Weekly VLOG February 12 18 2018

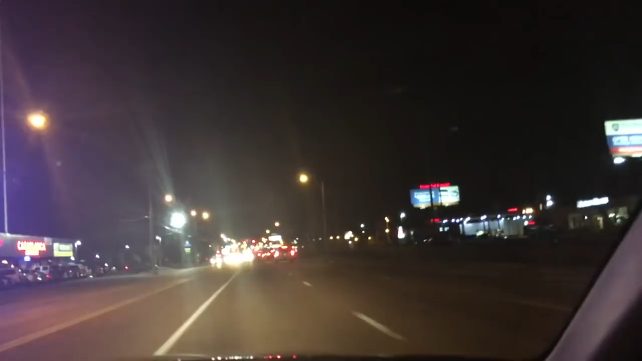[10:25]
Whole Foods. Over there's Ben and Jerry's, and then there's the Melco.